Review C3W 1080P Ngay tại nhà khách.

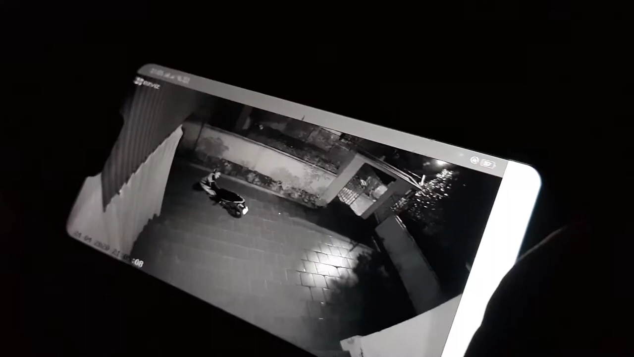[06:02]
Thì cài đặt chắc chỉ mất 5 phút là xong thôi. Kể cả bạn không biết cài cái gì thì vẫn làm được. Đây là hình ảnh ban đêm của nó. Các bạn có thể thấy nó rất là sáng. Đấy, tuy là mình không nhìn thấy gì đâu. Mỗi góc này thì nó hơi sáng một chút nhưng mà...
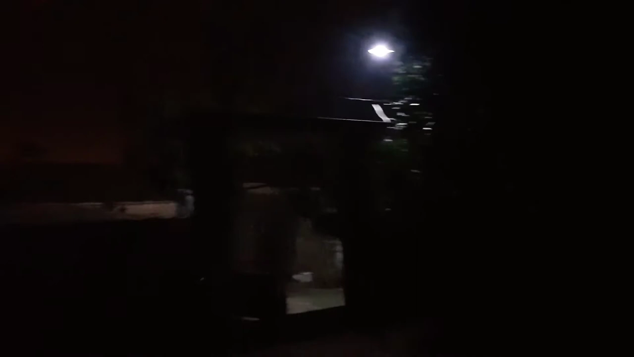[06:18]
Đấy, các bạn có thể thấy hình ban đêm của nó. Này thì không nhìn thấy gì nhưng mà nó rất là sáng vì nó có hai cái đèn hồng ngoại.
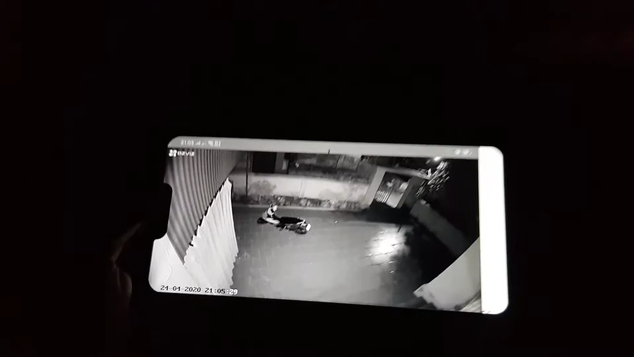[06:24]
Sáng lắm, nó không... Hai cái đèn hồng ngoại màu đỏ các bạn có thể nhìn thấy. Nó không phát ra ánh sáng đâu nhưng mà... Nó hỗ trợ cho camera rất là tốt. Đấy.
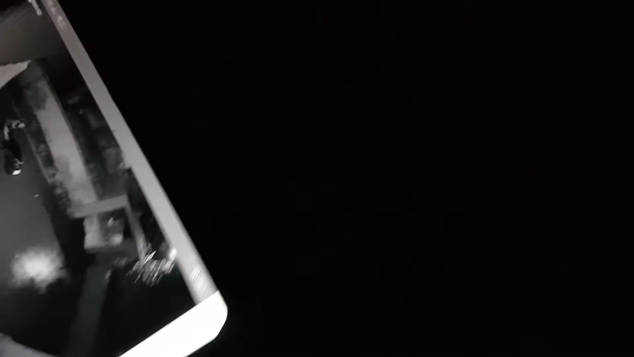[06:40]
Trở lại xem là ban ngày à, xem nó có những cái gì đây. Các bạn có thể thấy là trên màn hình của nó hiện tại nó có hình cái chuông đấy là báo động,
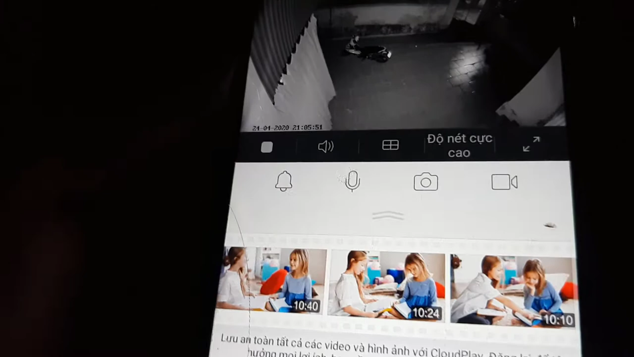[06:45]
cái mic là đàm thoại hai chiều ngạn đàm thoại,
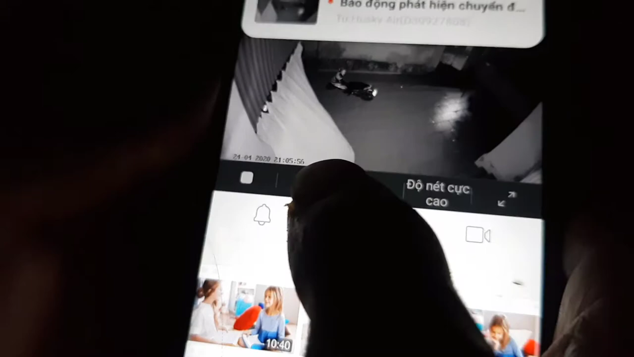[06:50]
thử đàm thoại thế nào, ấn giữ để nói alo đấy. Các bạn có thể thấy cái kia nó sẽ nói alo luôn, mic nó bắt rất là tốt các bạn,
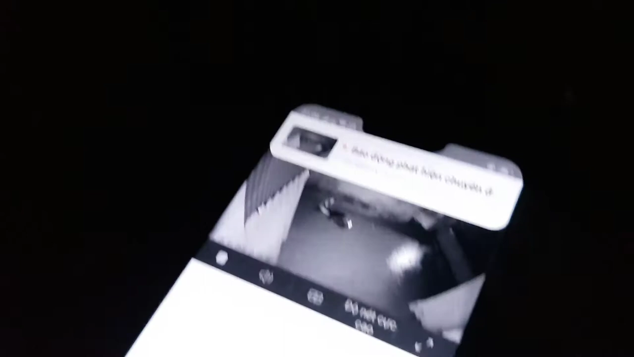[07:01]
nó có thể bắt trong vòng phạm vi 5 mét là các bạn có thể đàm thoại hai chiều thoải mái.
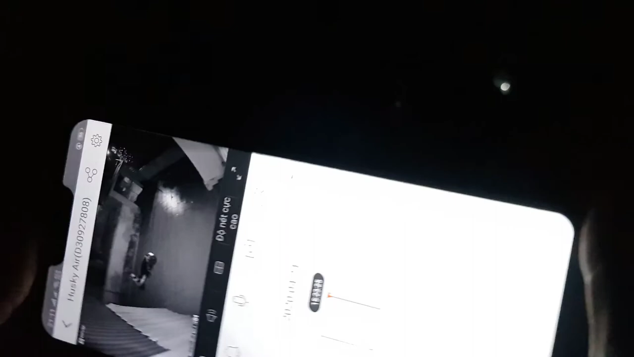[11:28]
Với điện thoại bình thường mình quay thì chỉ thấy nó mờ mờ thế kia thôi, nhưng nó rất là sáng. Ok, đây là mình đã test xong con C3W kép trực tiếp tại nhà khách cho các bạn xem. Có gì thì các bạn có thể vào trang web conmắtthứba.com để tham khảo nhiều mẫu camera hơn. Xin chào các bạn.